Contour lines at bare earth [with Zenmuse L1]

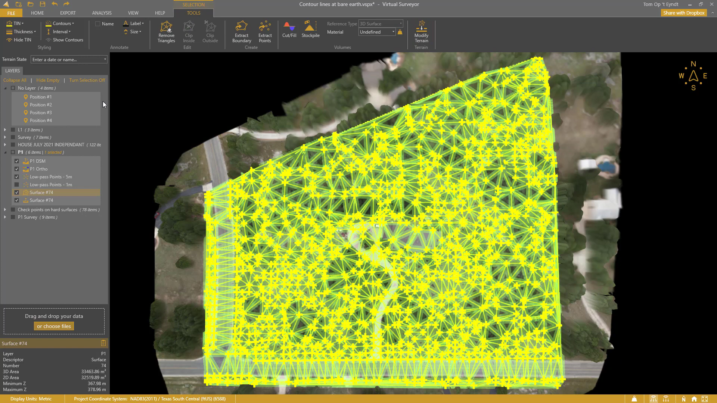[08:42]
I hide the orthophoto and surface.
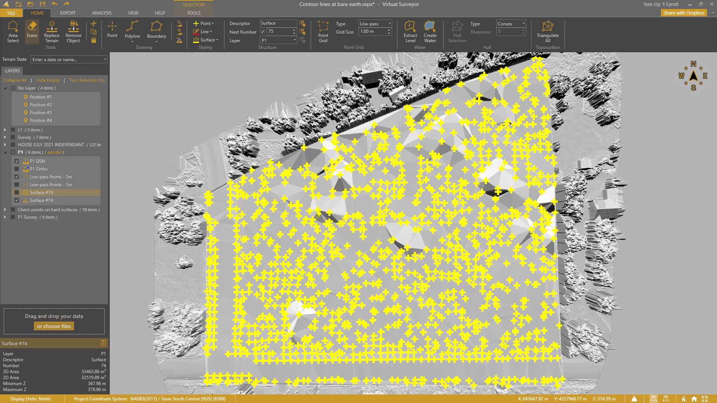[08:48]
The points that stand out can be found easily. I use Erase to clean this up.
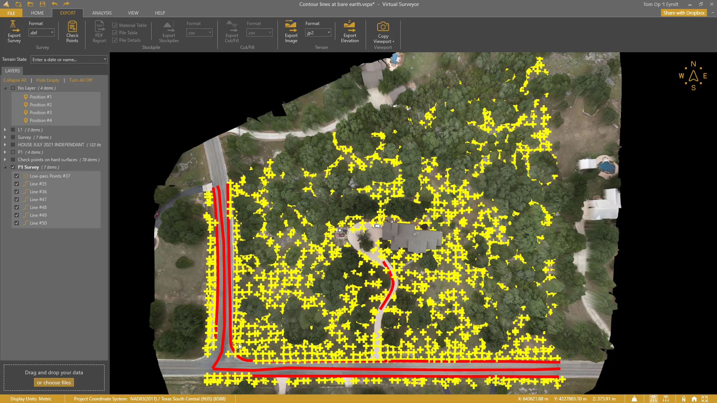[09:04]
Finally, I triangulate and display the surface as contours.
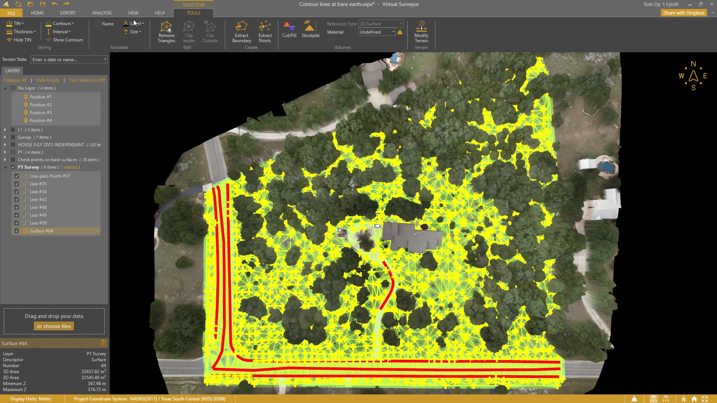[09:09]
I change to the 2D view and hide the points.
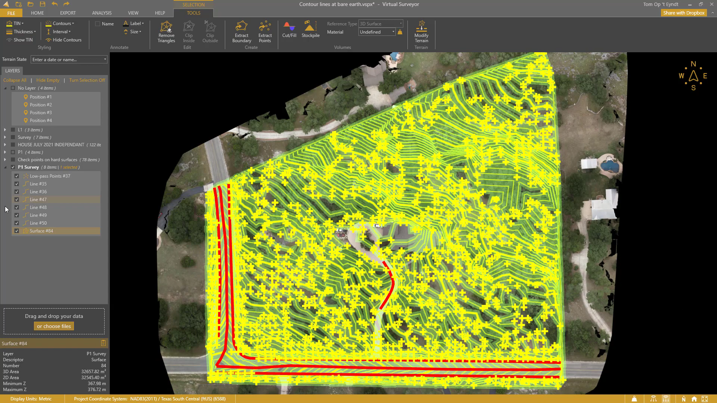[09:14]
The contour lines are ready. And the accuracy?
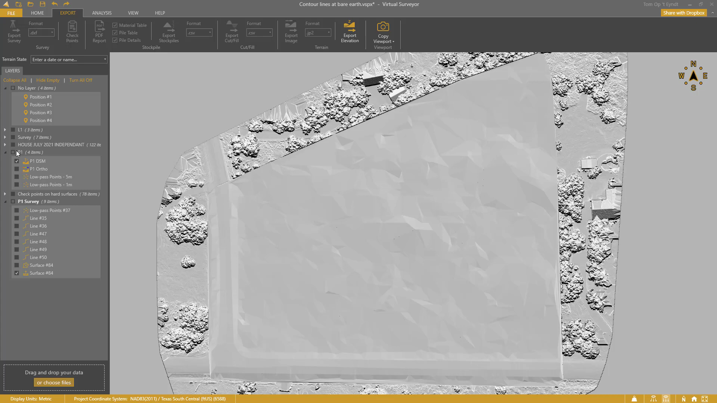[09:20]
I enable the checkpoints. And get an accuracy of 8 centimeters.
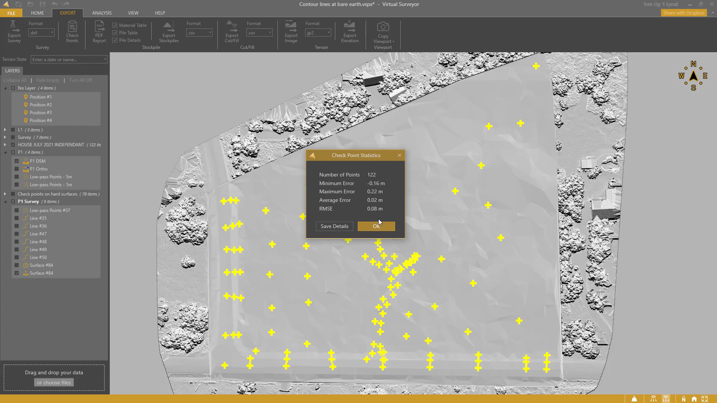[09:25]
Does that mean photogrammetry is not accurate enough?
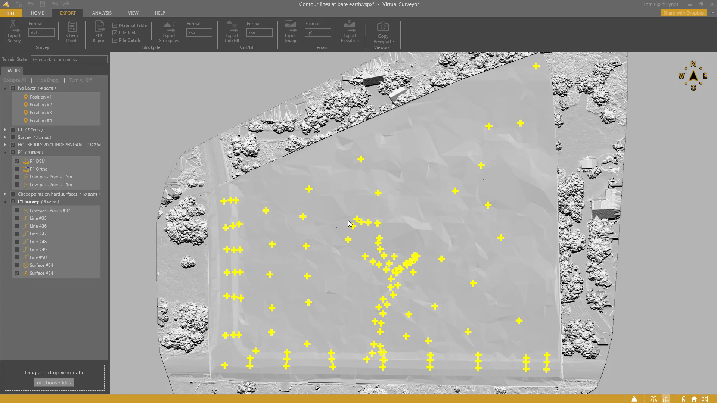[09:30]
Certainly not. It all depends on the application.
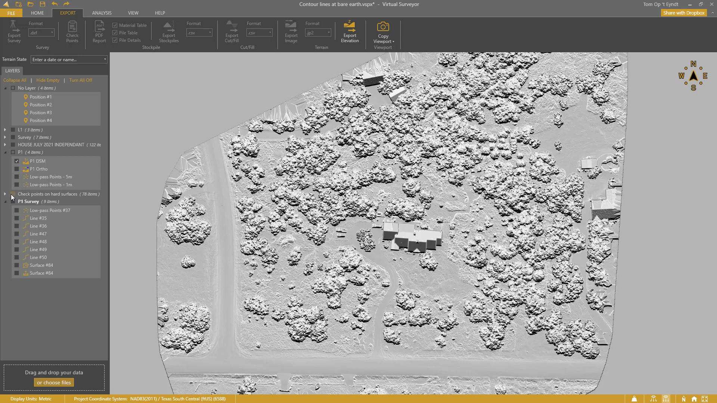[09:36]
When I only use the checkpoints on the hard surfaces,
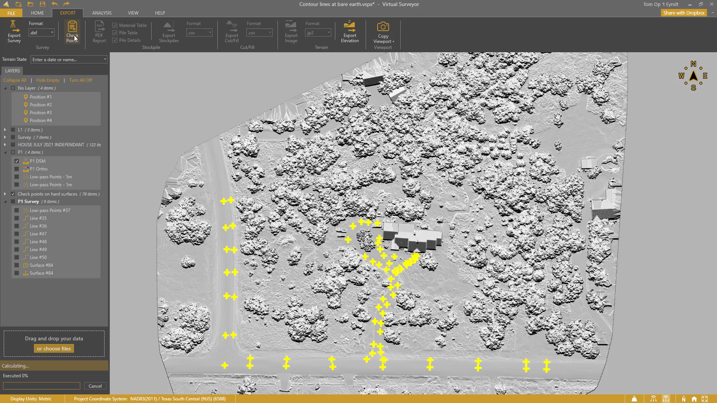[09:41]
I get a good 5 centimeter RMSE as well. And the photogrammetric orthophoto? Well, it is superior compared to the LiDAR RGB derived one.